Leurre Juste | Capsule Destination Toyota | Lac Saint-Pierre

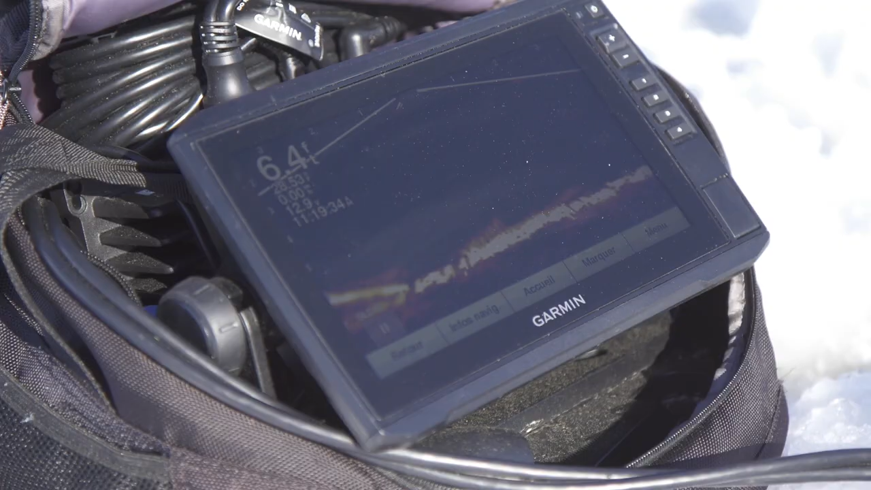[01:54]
Avec l'aide d'une avionique, avec l'aide d'un sonore, d'une carte bathymétrique, on peut voir à quel endroit se situe ce qu'on appelle la butte, le buton.